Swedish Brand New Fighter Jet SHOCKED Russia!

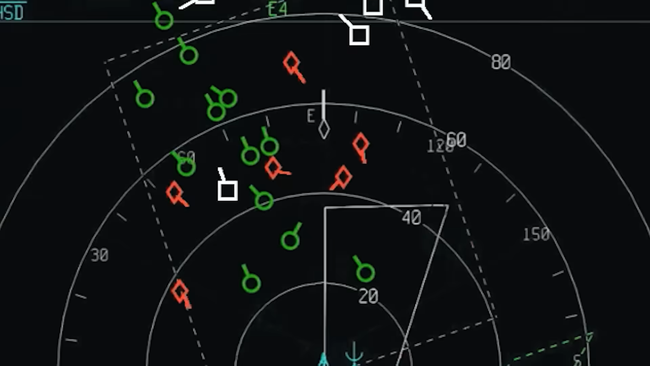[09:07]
which allows the electronically scanned antenna to be rotated left and right to increase the field of view.